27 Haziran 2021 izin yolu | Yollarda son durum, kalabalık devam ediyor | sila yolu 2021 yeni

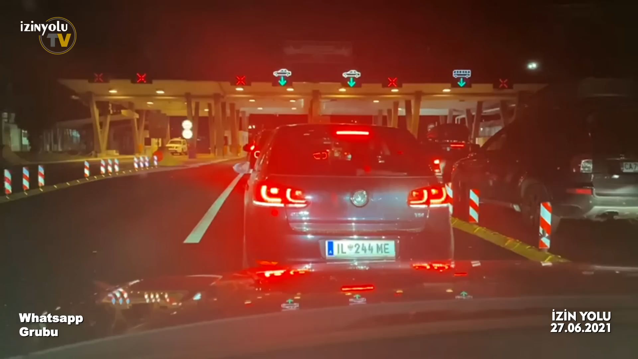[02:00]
Sırbistan'dan Bulgaristan'a geçiyoruz. Gece saat 12. 26 Haziran'ı 27 Haziran'a bağlayan gece.
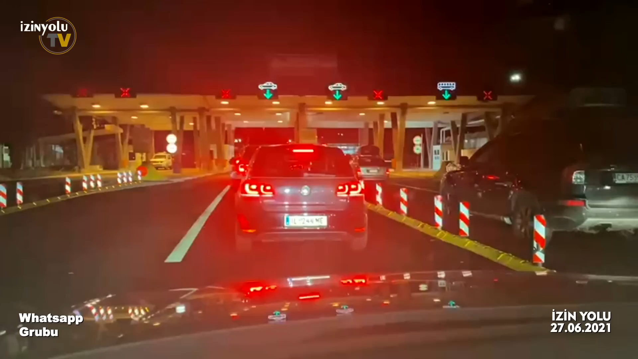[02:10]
Sırbistan tarafı burası. Önümüzde 4 araç var. Yani hızlı gidiyor sayılır Sırbistan tarafı. Bulgaristan tarafına bakacağız. Evet, Bulgaristan girişi. Sırbistan'dan çıktık, Bulgaristan'a giriyoruz.
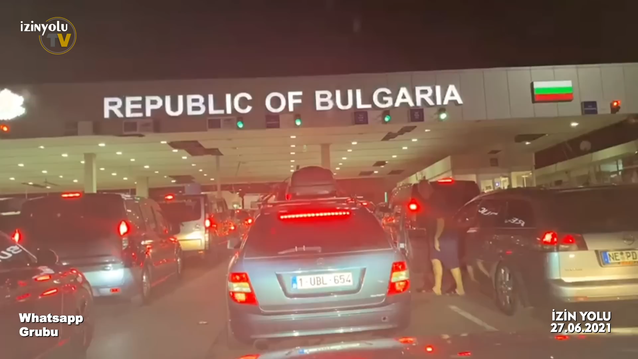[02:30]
Bugün 26 Haziran'ı 27 Haziran'a bağlayan gece. Saat şu anda 1 saat ileri aldığımız için 1.27 oldu. Önümüzde 4 araç var. Çok fazla beklemeyi yapacağını zannetmiyorum. Geçince yine haber, bilgi veririm.
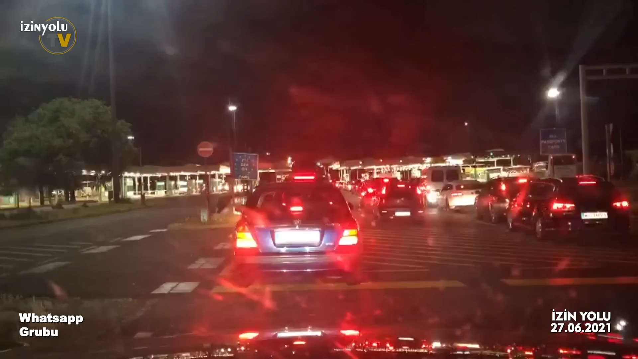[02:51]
İyi akşamlar herkese. Şimdi Sırbistan kapısına vardık. Yaklaşık önümüzde 11-12 tane araba var. Çok bir yoğunluk yok. Birazdan Sırbistan sınırında biz de biraz dinleneceğiz. Selamünaleyküm arkadaşlar, iyi geceler. Ben Hakan. Biraz önce Dortmund halim istikametinden